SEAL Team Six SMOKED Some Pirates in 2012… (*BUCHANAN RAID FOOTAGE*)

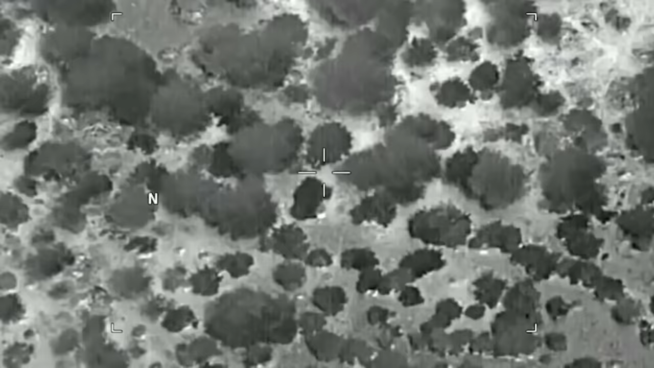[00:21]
days until 24 operators of the elite counterterrorism unit,
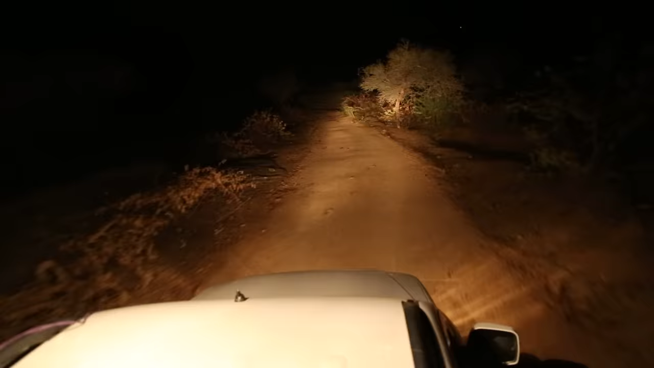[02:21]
taking Buchanan and Thisted deeper into the harsh desert.
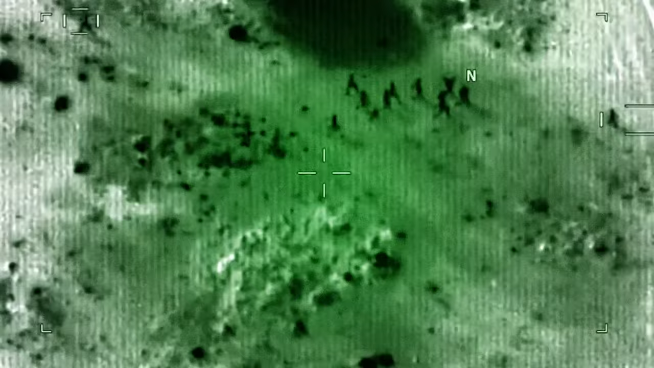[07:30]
Once they approached the pirates' location, Sheffield ordered his men to break out.
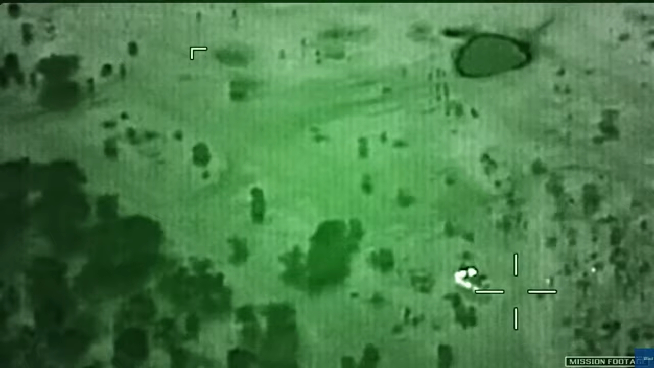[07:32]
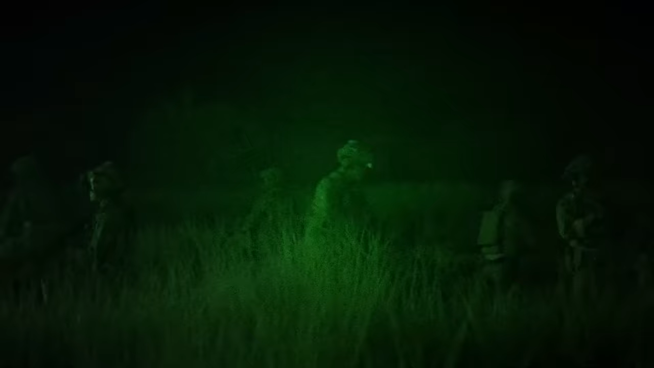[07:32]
Snipers proned out and provided overwatch as Sheffield and his team raised their rifles.
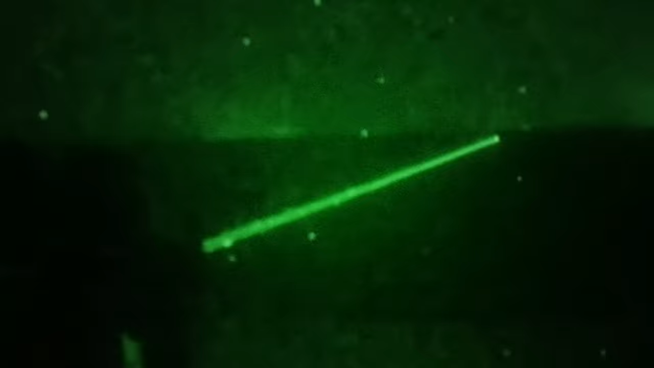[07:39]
One of the pirates walking about to take a leak spotted movement,
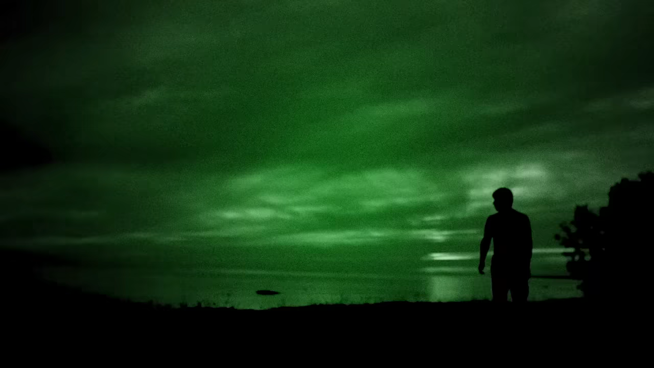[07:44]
and as he raised his voice to awake the other 8 pirates,
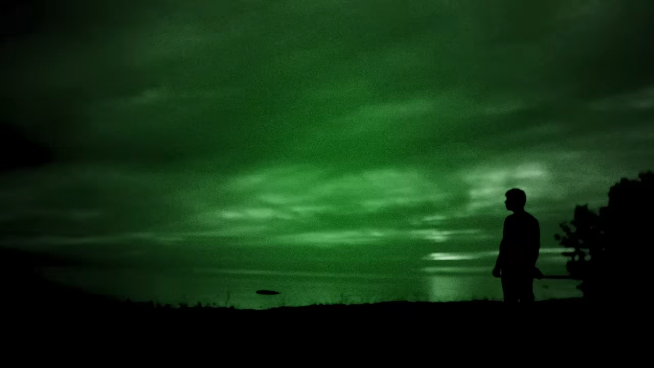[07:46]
the SEALs opened fire, sending the other 8 men scrambling.
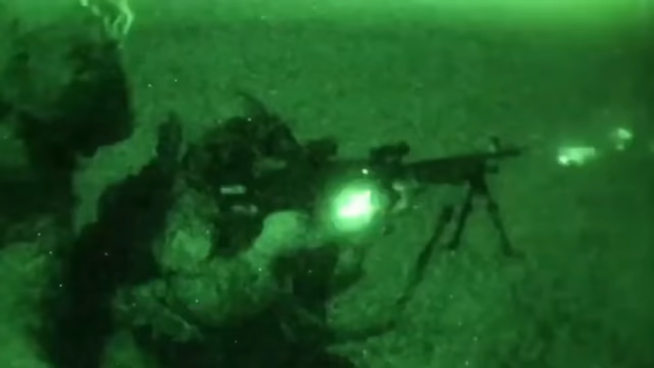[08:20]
Sheffield then extracted Buchanan from the camp,
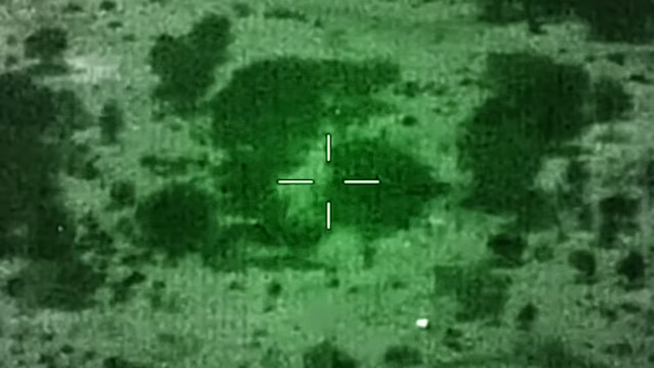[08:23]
carrying her over his shoulder and racing her back into the countryside.
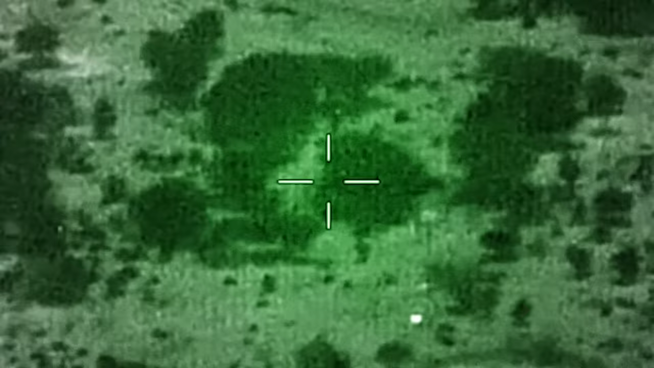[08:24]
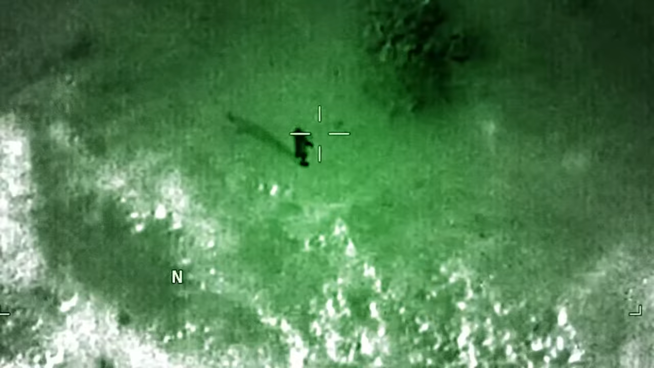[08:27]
Thisted, who remained ambulatory, followed Sheffield while being escorted by the remaining group of SEALs.
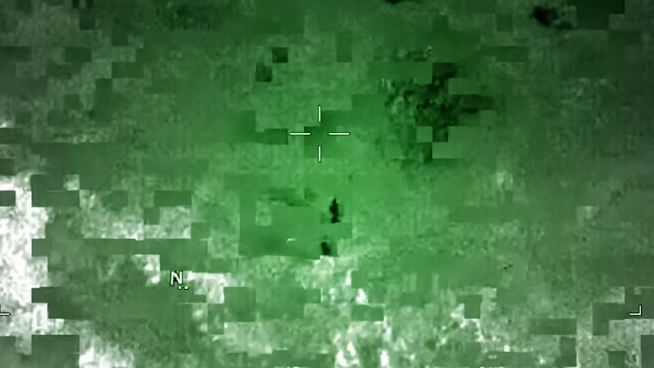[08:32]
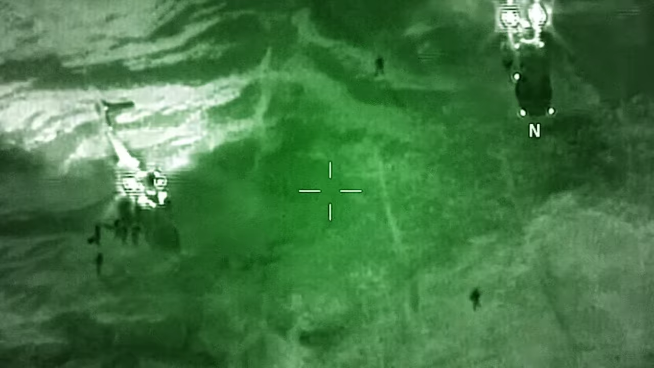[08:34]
Half a mile out, the team rendezvoused with a group of Air Force PJs and dumped Buchanan.
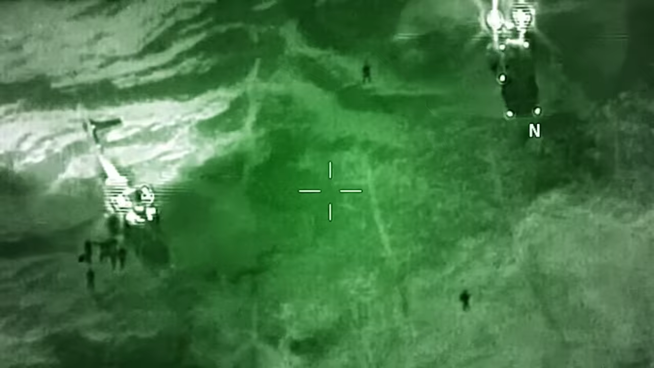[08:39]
And as the PJs began treatment, Sheffield and his team moved out to demolish the pirates' remaining arms depot staged nearby.
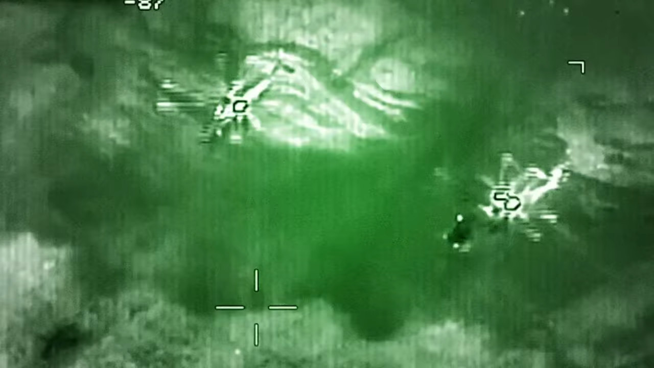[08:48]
Once they returned,
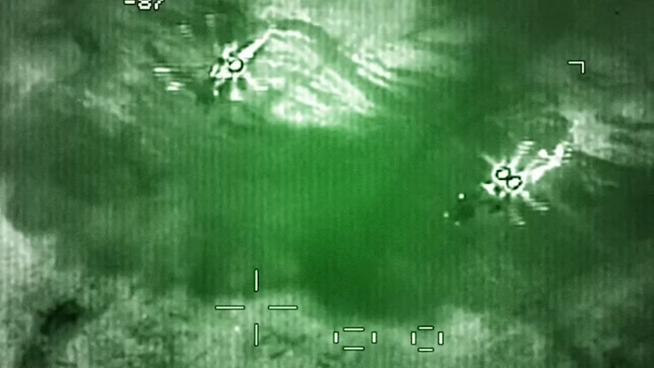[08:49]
they provided security as the pararescue extracted Buchanan back to base.